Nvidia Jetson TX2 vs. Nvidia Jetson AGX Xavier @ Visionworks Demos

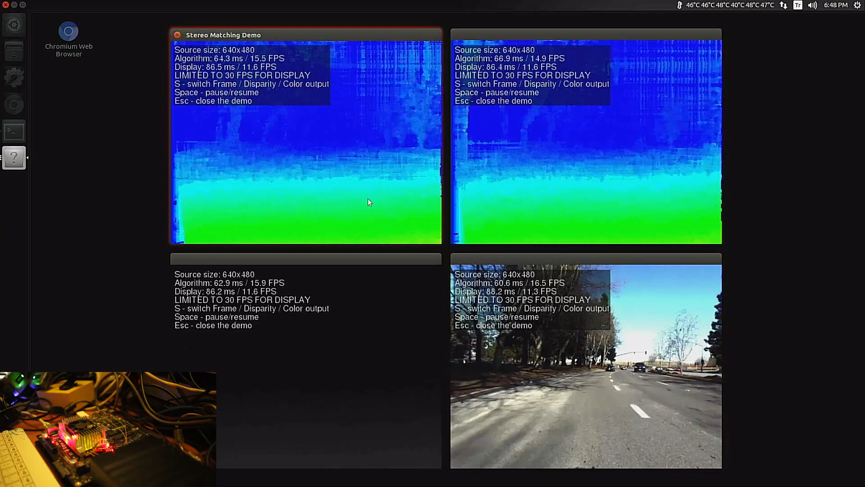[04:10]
resolution cameras and it's trying to calculate the depth information from those cameras